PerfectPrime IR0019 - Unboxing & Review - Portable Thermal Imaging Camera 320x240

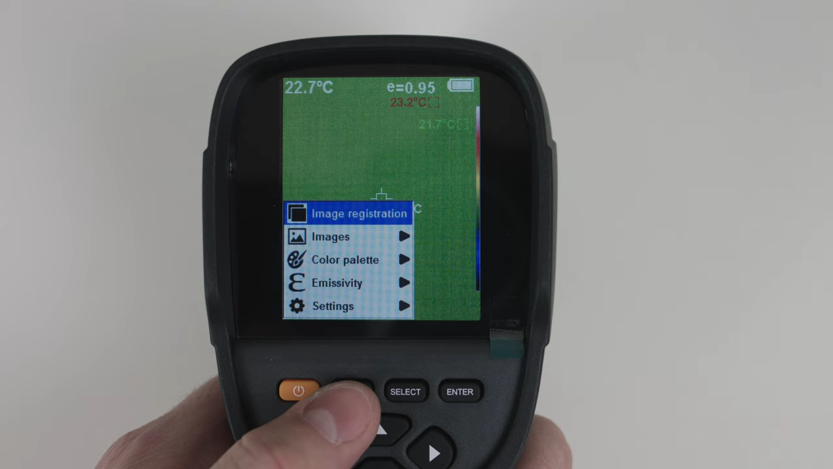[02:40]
On screen: spot 22.7°C, max 23.2°C, min 21.7°C
One of the first options is called image registration. The images that you have stored, color palette, emissivity. Inside the settings we have an auto shutdown. We can adjust the intensity, the brightness of the screen. Now in order to activate this you have to push select. And the arrow keys up, down, left and right are for navigating the menu. You can change the language.
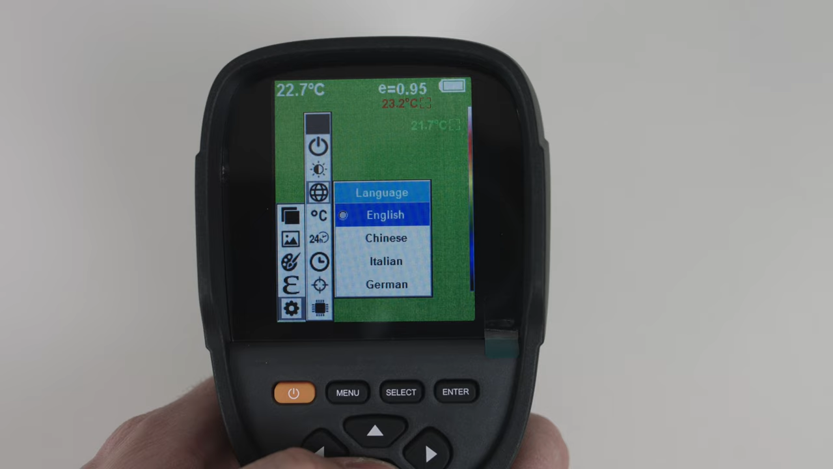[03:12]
On screen: spot 22.7°C, max 23.2°C, min 21.7°C
English, Chinese, Italian and German. You can change the temperature units from degrees Celsius to degrees Fahrenheit. You can change the time format from 12 to 24 hours.
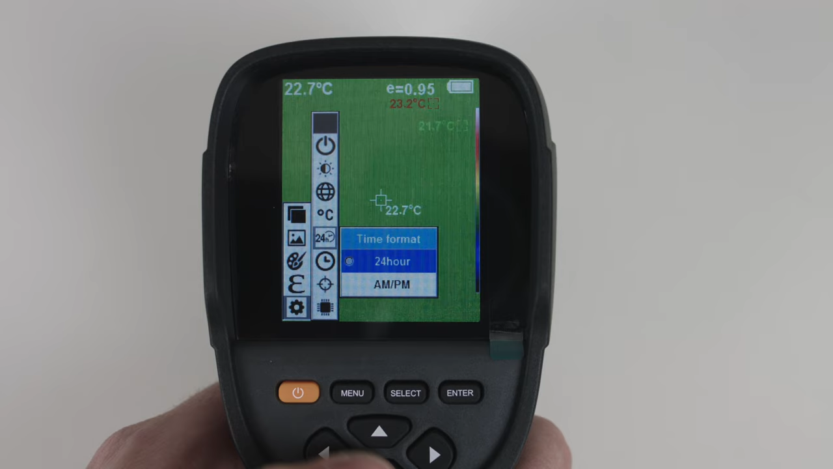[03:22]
On screen: spot 22.7°C
You can select the actual date and time. And you can select whether you want the spot measurement to be turned on or turned off.
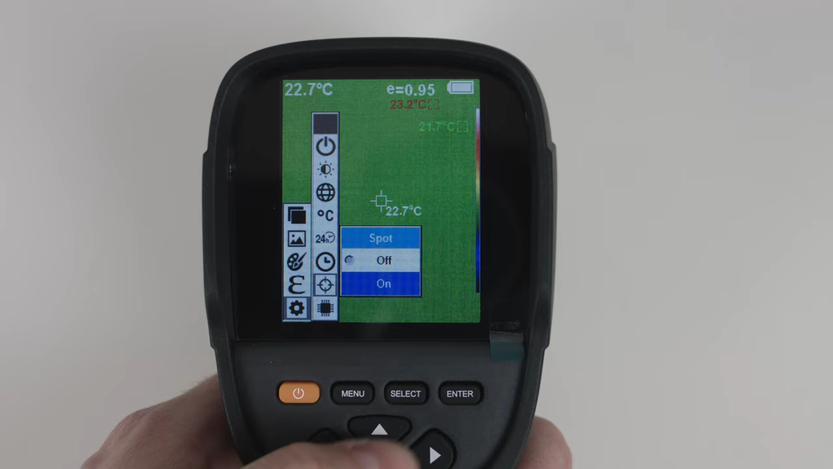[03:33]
And finally you can look at the softer version that is installed. The emissivity is an option that lets you select whether you are measuring a reflective surface or a non-reflective surface.
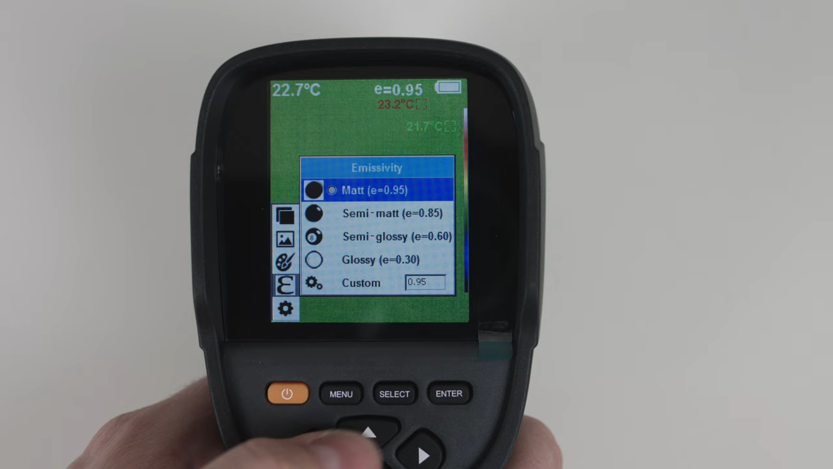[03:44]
On screen: spot 22.7°C, max 23.2°C
Next up is the color palette. Next up is the color palette. We have black.
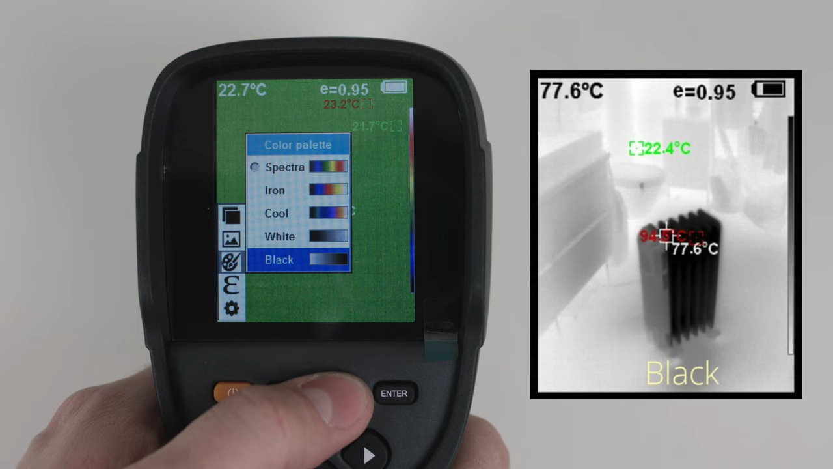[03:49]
We have white, cool, iron.
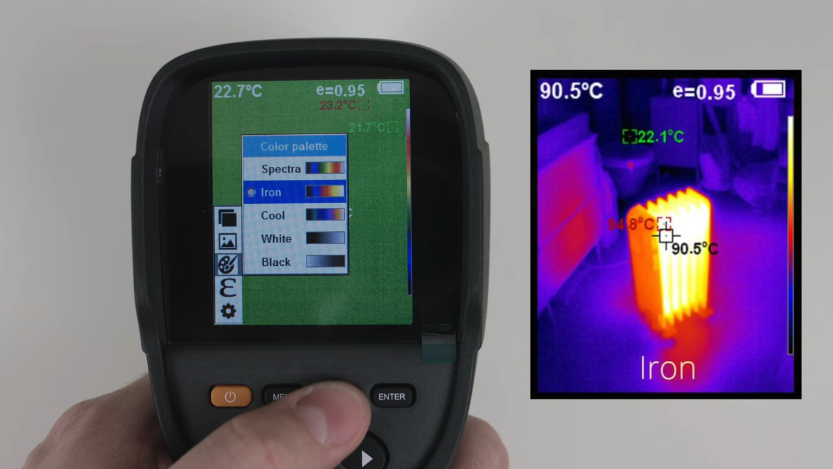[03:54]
And spectra.
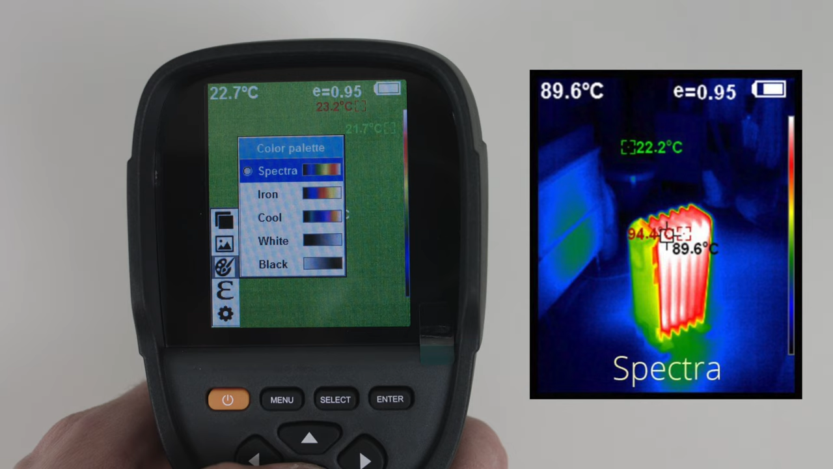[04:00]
Under images you will find the images that you have stored on the Internet.
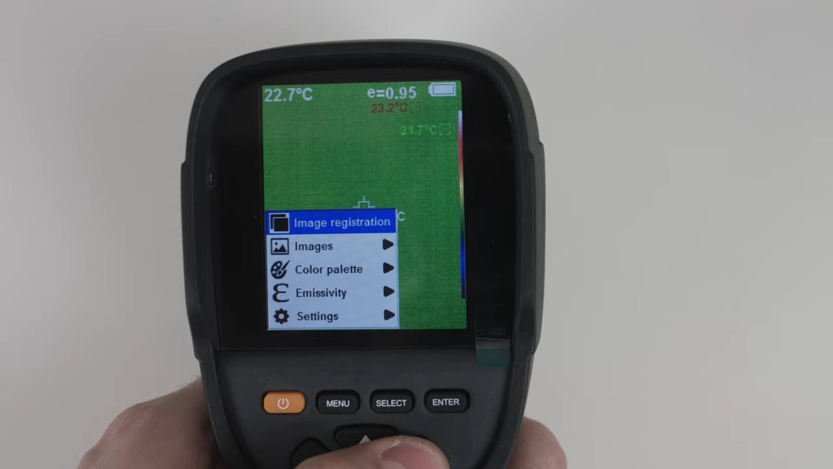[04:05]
On screen: spot 22.7°C
memory. Now when you press the trigger button it will capture a photo. If you want to save the photo you have to select menu which is underneath yes or select for no.
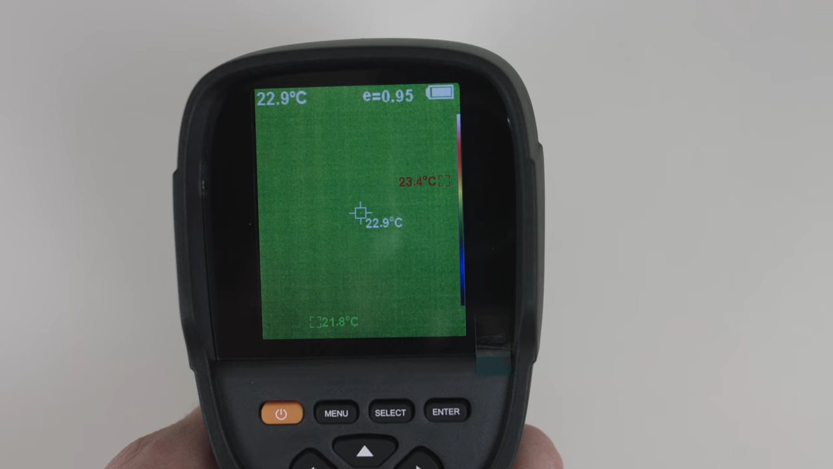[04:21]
On screen: spot 22.9°C, max 23.4°C, min 21.8°C
You have to hold the power button for a while to turn off the camera and after five seconds it shuts off.
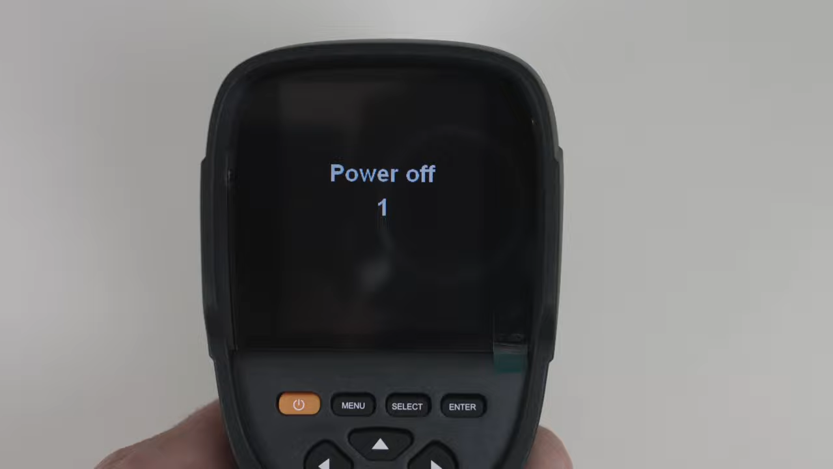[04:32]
The camera has a temperature range of minus 20 degrees Celsius to 300 degrees Celsius and minus 4 degrees Fahrenheit to 572 degrees Fahrenheit.
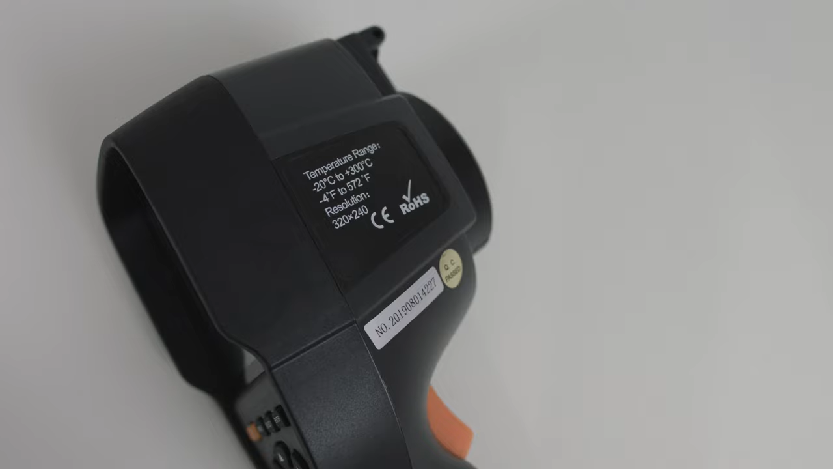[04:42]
It captures an image resolution of 320 by 240 pixels for the thermal images.
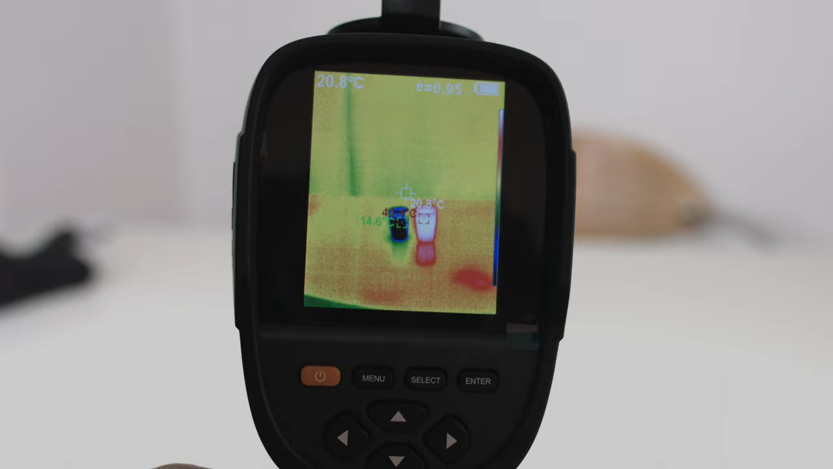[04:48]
On screen: spot 20.8°C
Now here's a real world example I'd like to show you. I have placed two cups of water on the table.
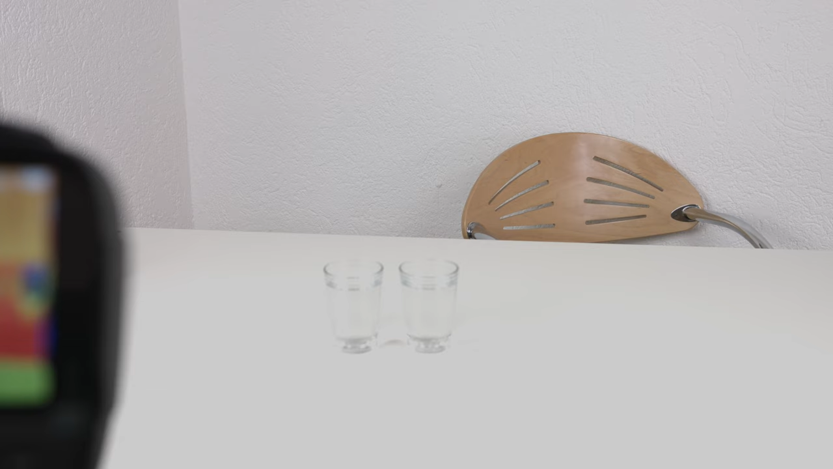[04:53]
One with hot water and one with cold water.
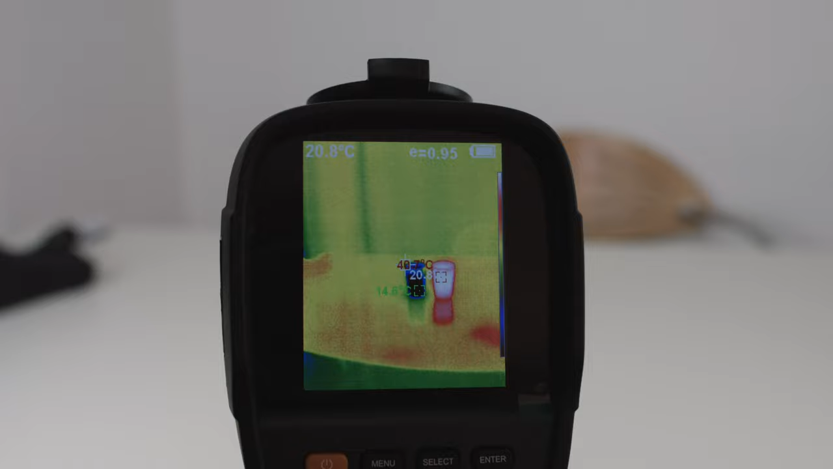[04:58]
On the screen you will have three different measurements. You will have the measurement of the temperature at the center of your spot.
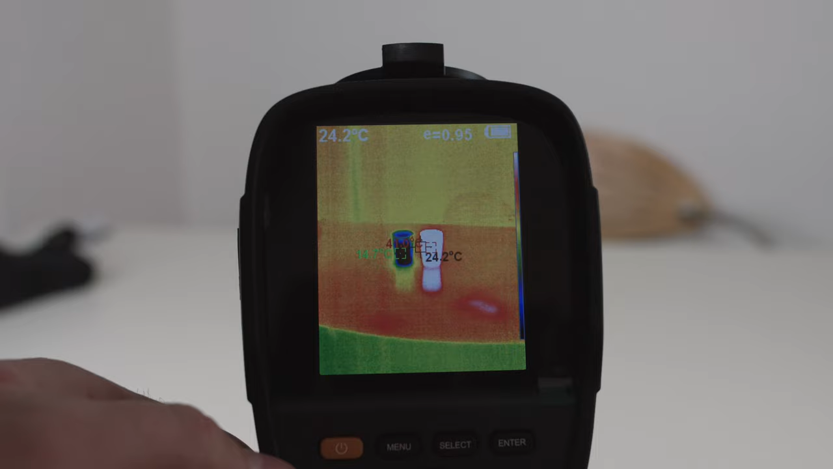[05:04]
You will have the highest temperature inside the image frame and the lowest temperature inside the image frame.
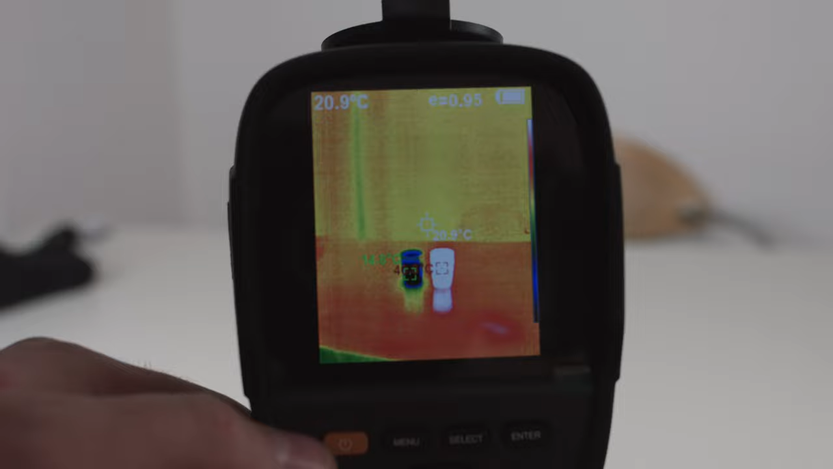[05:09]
On screen: spot 20.9°C
The top left degrees reading is also the same as the spot.
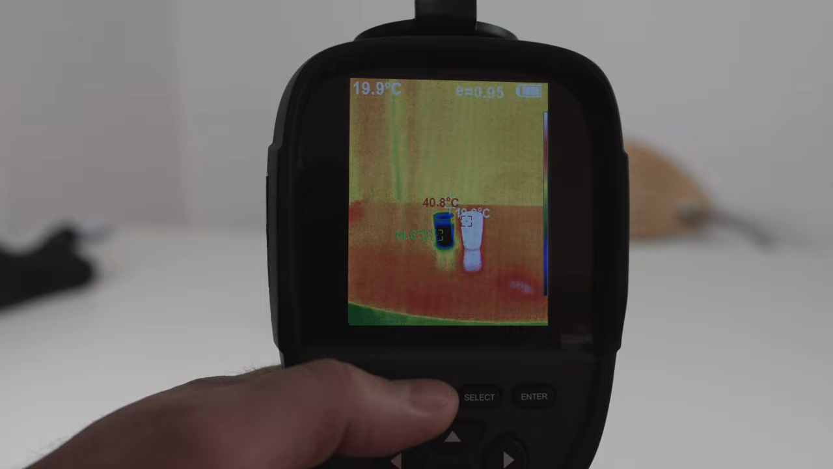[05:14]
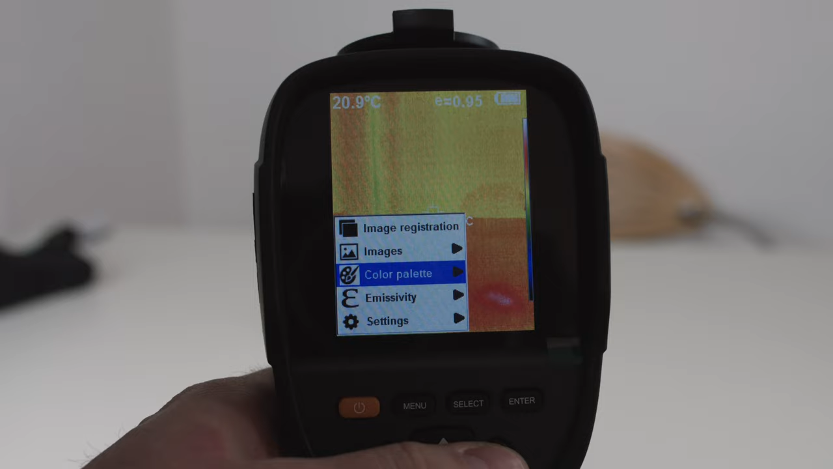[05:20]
Now when we go ahead and change the color palette from spectra to iron we can see that this has now changed the way the colors look.
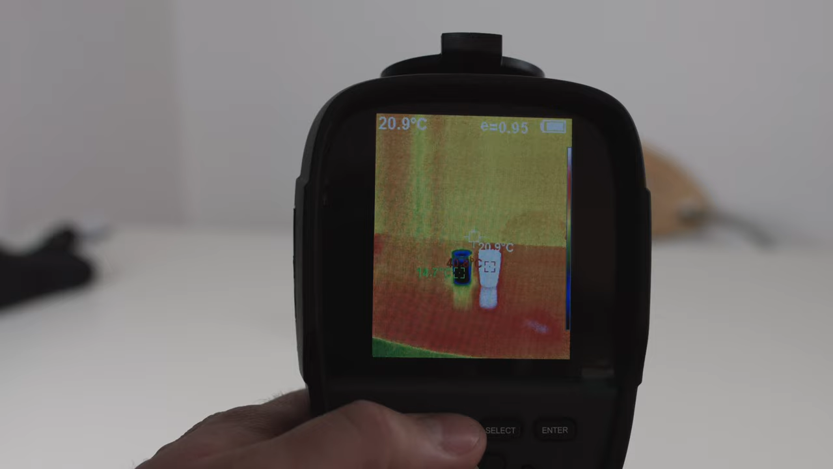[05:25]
In my opinion iron always has the most representative way of demonstrating thermal information.